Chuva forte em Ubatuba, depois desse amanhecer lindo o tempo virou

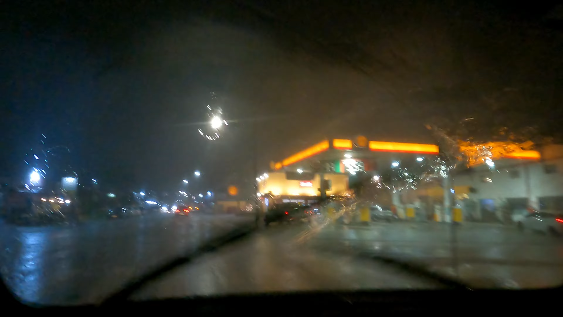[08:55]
Chama no problema, galera. Chuva, meu, pra chuva.
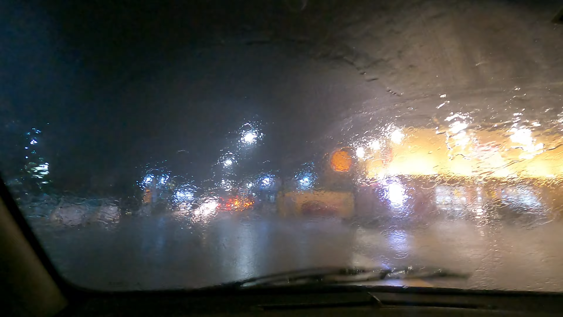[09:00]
Faz tempo que não chove aqui também, né? Agora deixa eu ver. Justo na hora que nós vai sair. Ah, não. Tem sorte mesmo. A galera tá passando pra cá, ó. Tá diminuindo ou aqui tá, não tá chovendo muito?